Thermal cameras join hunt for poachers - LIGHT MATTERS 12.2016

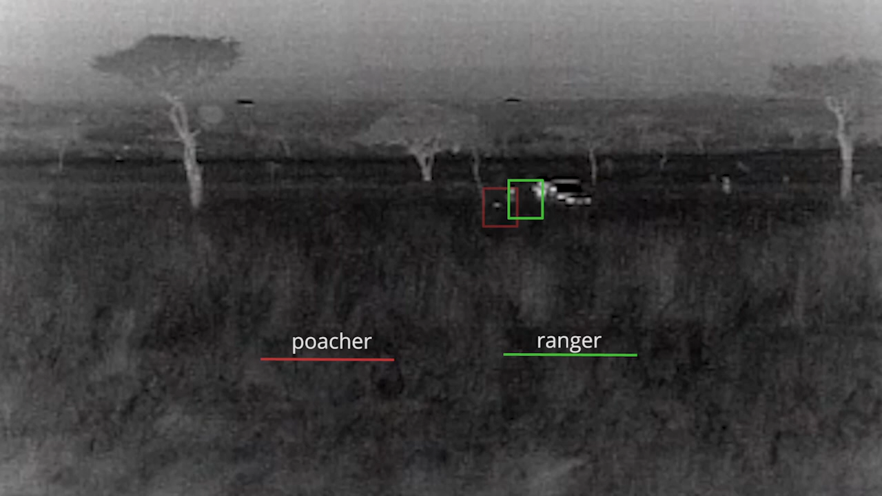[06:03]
The FLIR cameras were installed throughout the Mara Conservancy in Kenya earlier this year,
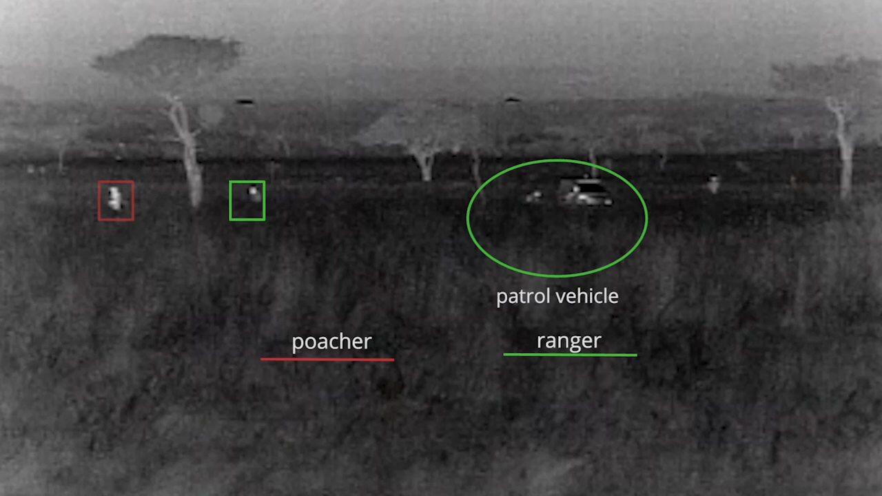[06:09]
and the WWF is now using them exclusively for their anti-poaching patrols.
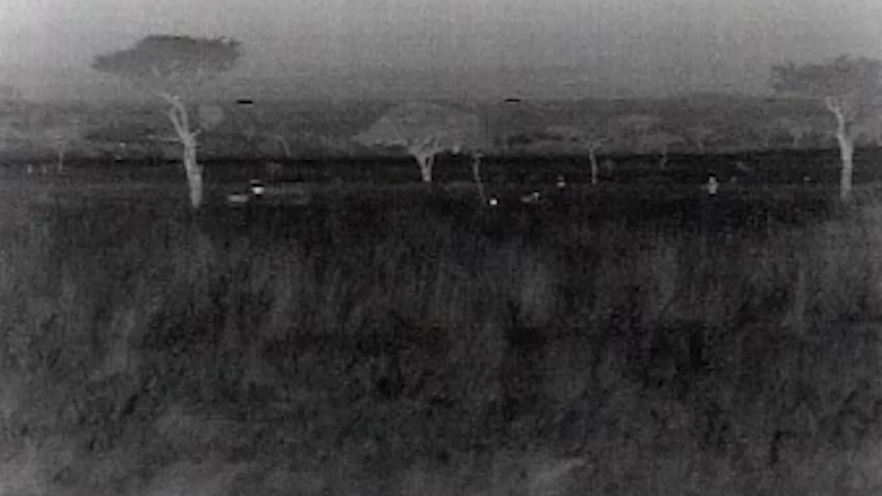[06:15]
FLIR's Tim McDowd told Photonics Media that at this point, the cameras have helped catch 90 percent of the poachers they see.